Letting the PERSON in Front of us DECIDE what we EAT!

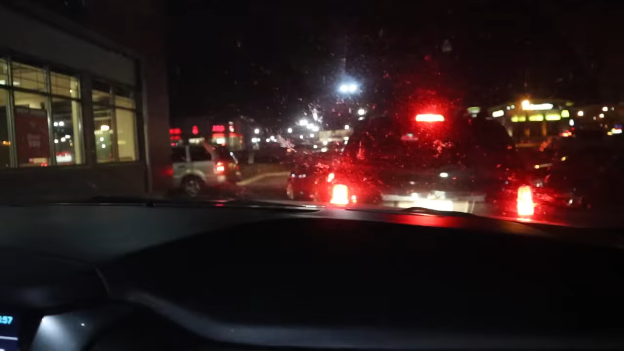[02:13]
And we're behind a long line of cars, which is a good thing for us. And we're behind a big car that I see a movie in.
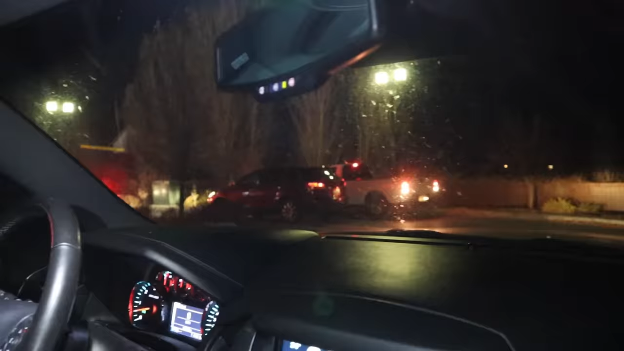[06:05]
I'm letting the truck. I feel too guilty. Okay, well, look at him backing up.
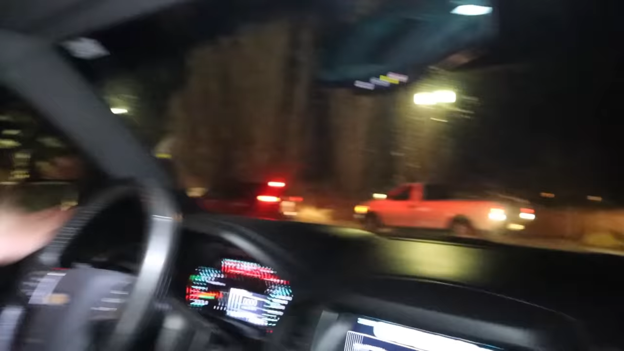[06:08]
He's desperate. We'll let the truck go. Maybe. Oh, he's going. He's going. All right. We're behind the truck. Only one person in the truck.